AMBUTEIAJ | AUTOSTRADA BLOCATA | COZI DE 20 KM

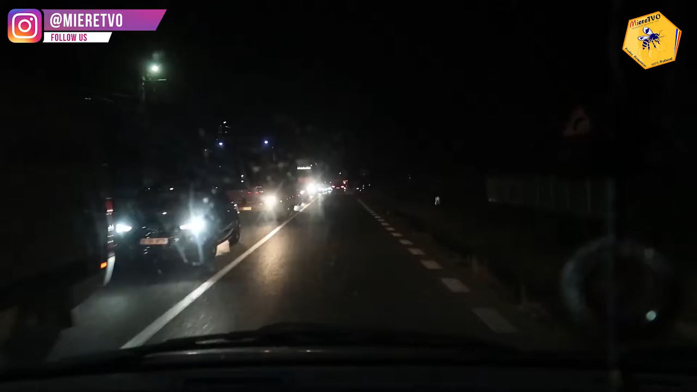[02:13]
Ce coadă e și pe dealul negru Dungăm la câțiva kilometrii de Pitești Că mai am trecut de Pitești
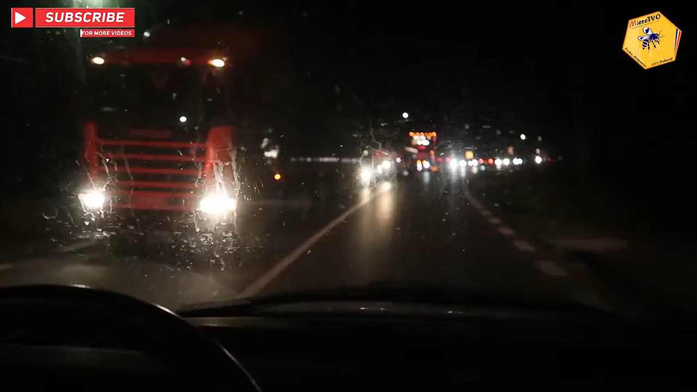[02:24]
Și uitați Ce coadă este Cred că am trecut de vreo Cu 15 km de Pitești Mergem spre Vâlcea 1 1 1 1 1